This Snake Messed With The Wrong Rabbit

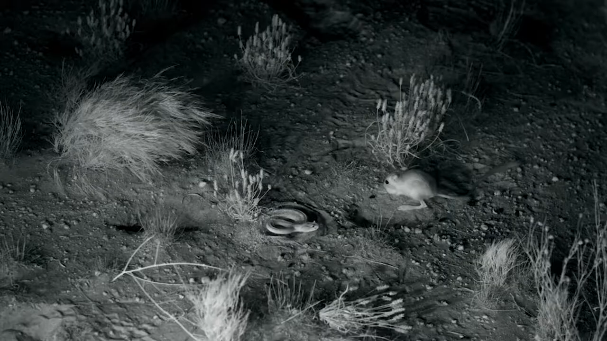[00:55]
And here this snake tried making a snack out of the rat.
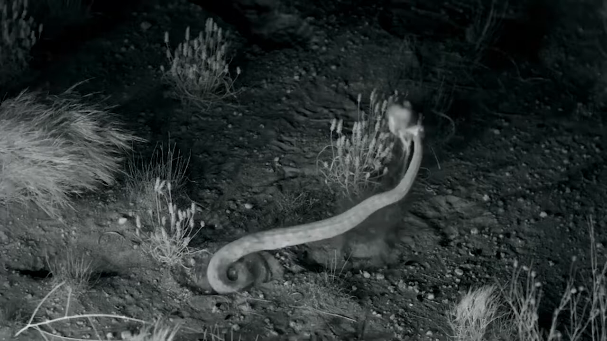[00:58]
Little did the snake know the rat was taking karate classes.
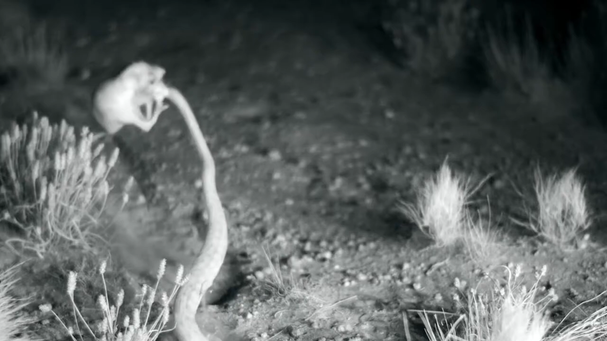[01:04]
With a kick to the face, the rat went off its way. And this has not just happened once.